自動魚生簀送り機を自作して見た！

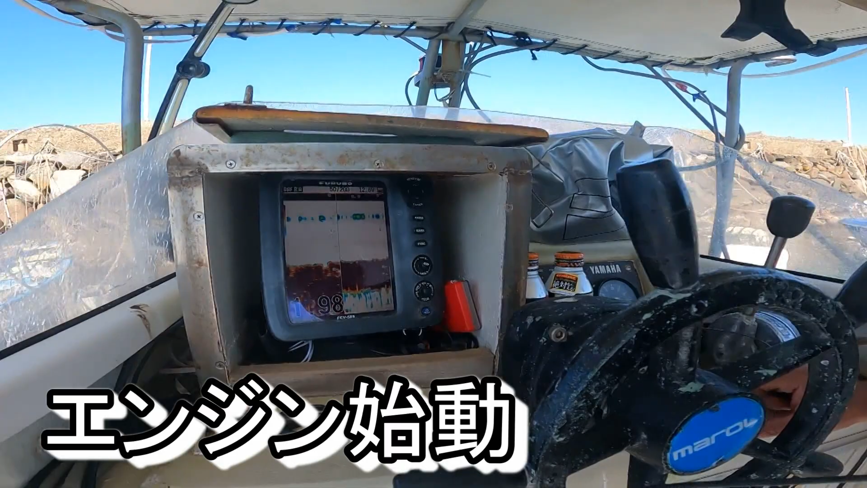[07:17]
こうピーピーうるさいのは浅いから警告音が鳴ってます。これ
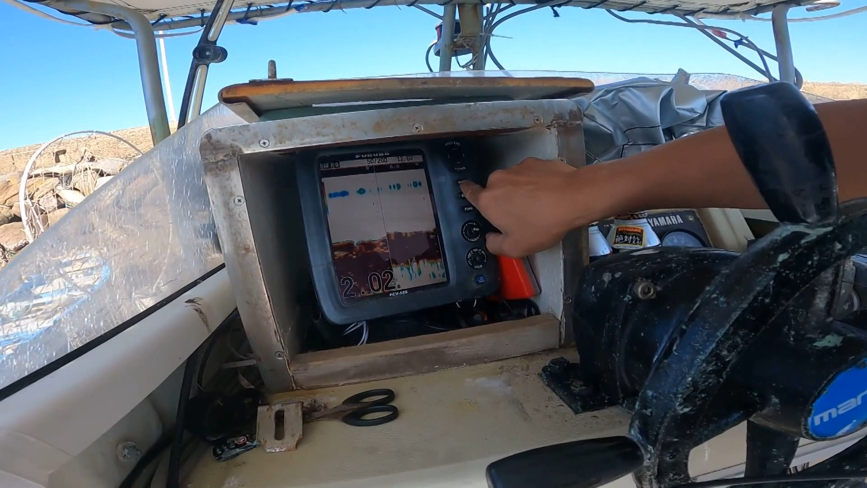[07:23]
ずっと鳴るね。じゃあつけていきたいと思います。
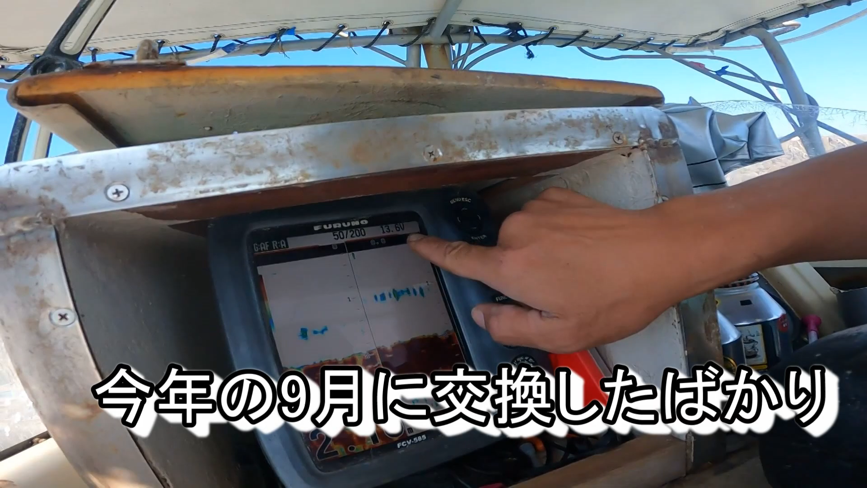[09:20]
今ちょっと締めたら 13.何V とかになってるんで、やっぱ一回 V ベルト交換したら、ちょっとしたら V ベルト伸びるんでしょうね多分。
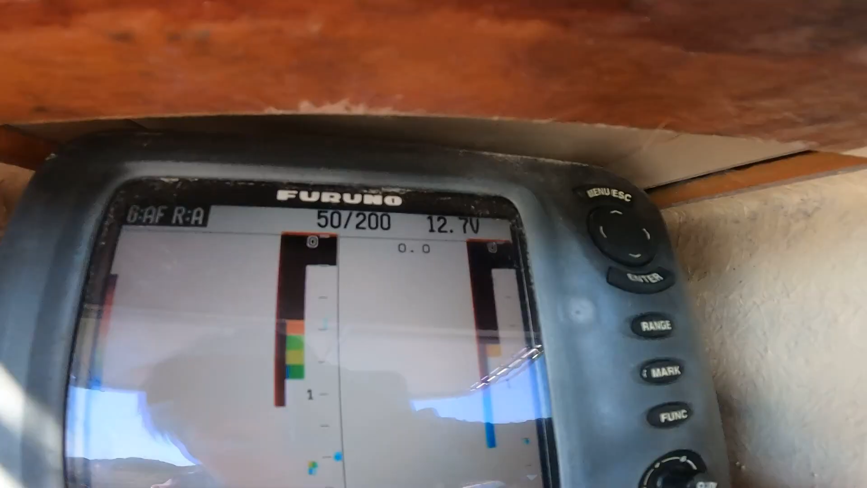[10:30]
じゃあ 12.7V 返事つけます。
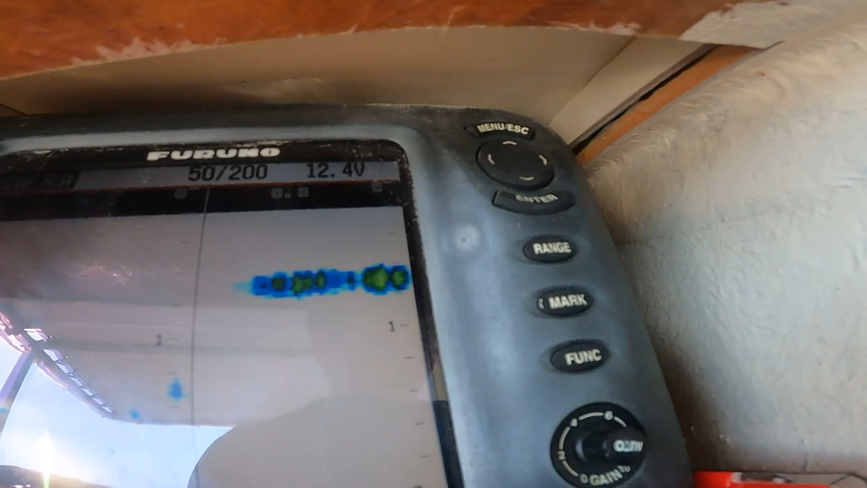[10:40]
12.4V、まあちょっとずつ上がっていくでしょう。
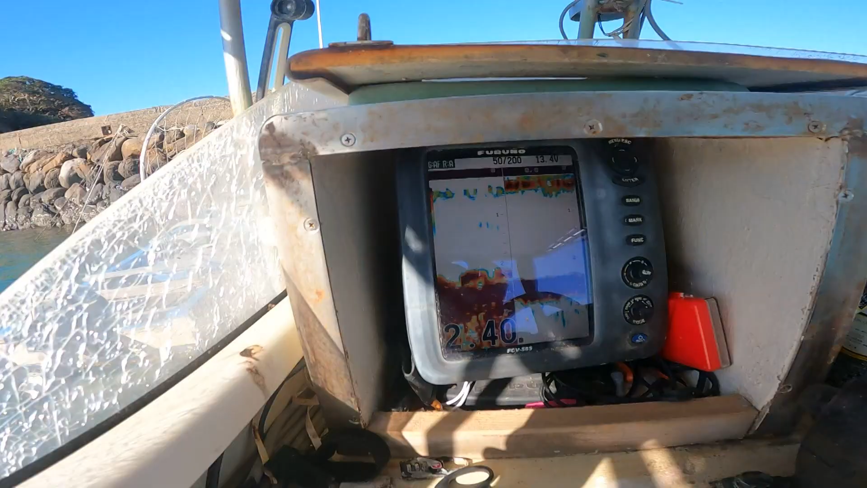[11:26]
今こっちをつけてる状態で
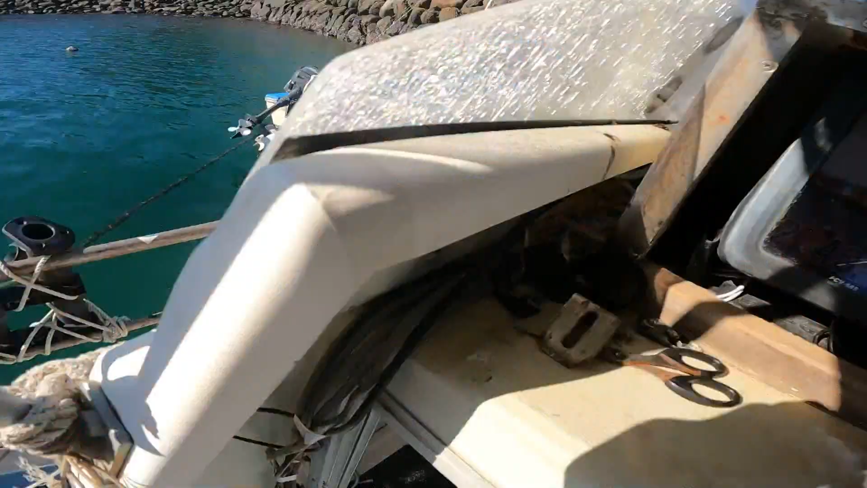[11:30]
13.3V、
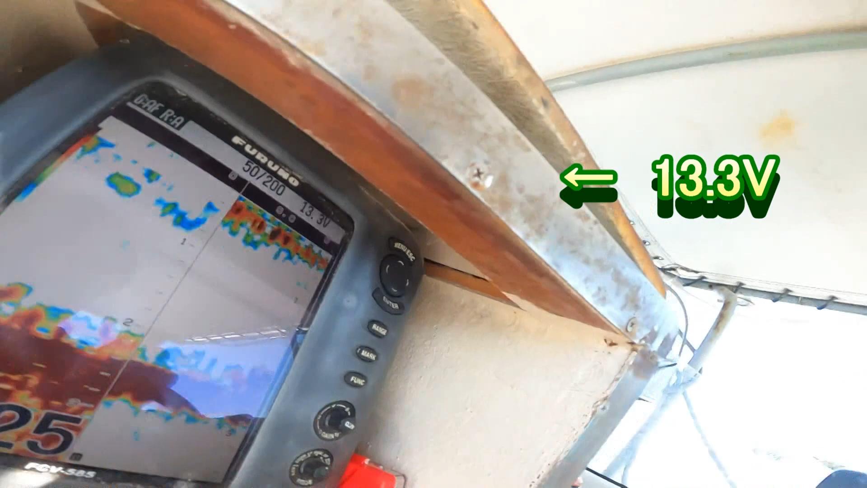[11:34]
ヨルイカ釣りの準備も兼ねて電気もつけて測ってみたいと思います。
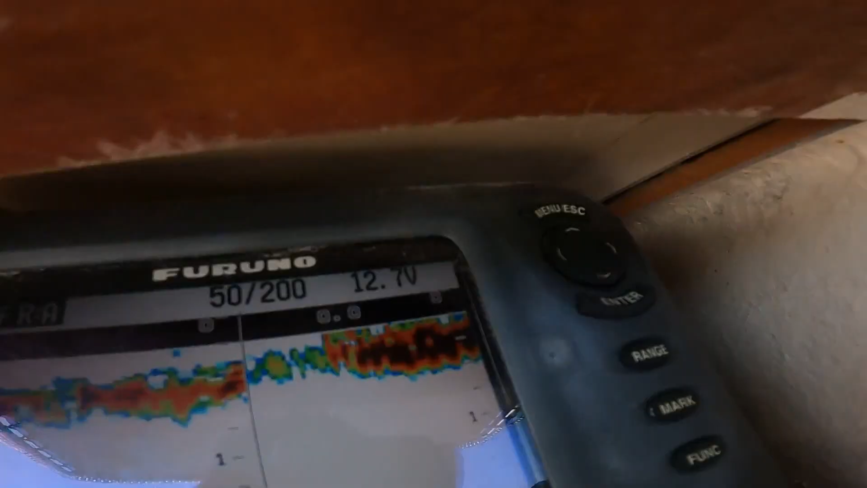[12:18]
ああ、それでだいぶボルトは多少下がりますね。
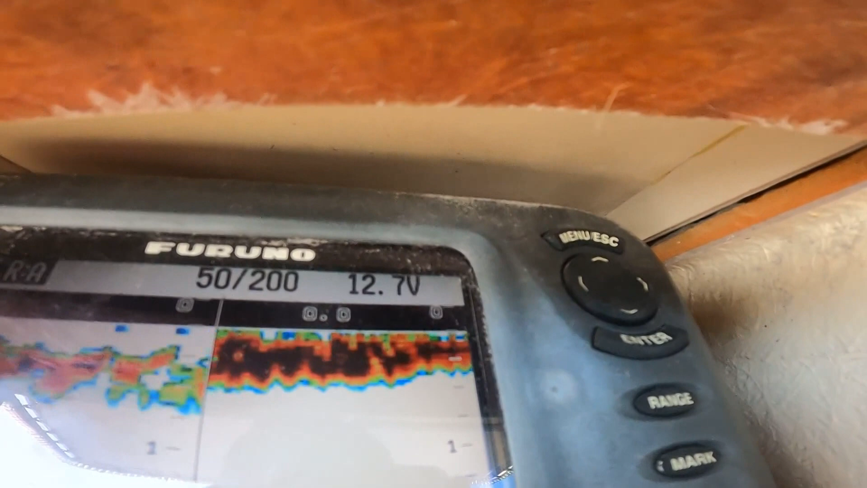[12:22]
12.7V ちょっと下がってますね。
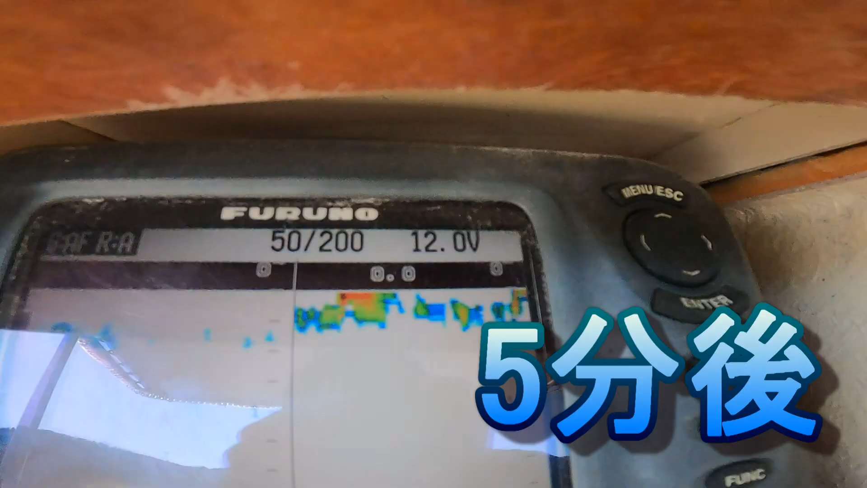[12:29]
どんどんボルトは下がってきてますね、電圧は。この一番低いアイドリング状態では充電が厳しいそうです、この電力だったら。